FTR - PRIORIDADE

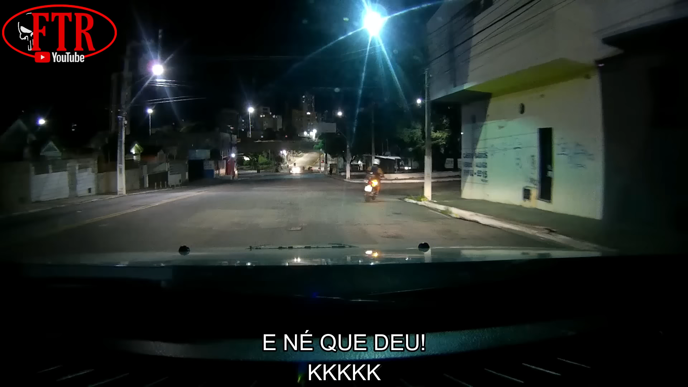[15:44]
O motorista é doido mesmo, pra passar por cima do canteiro.